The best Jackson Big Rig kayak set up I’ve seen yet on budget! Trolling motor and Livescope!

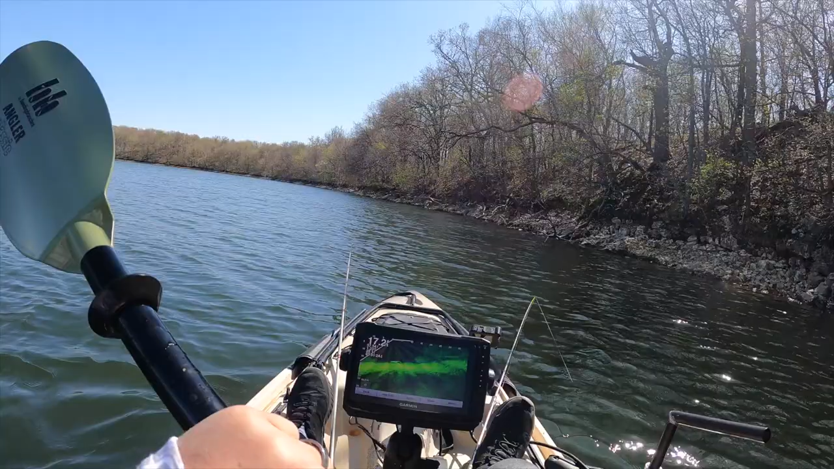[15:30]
a fish one hardly a lot of sand bass I caught a bass a minute ago but it got off right on top of the water I didn't get it on camera it's like we got something here coming up the hard part is staying on them the wind kind of blows us around and they're so deep it's hard to get down to them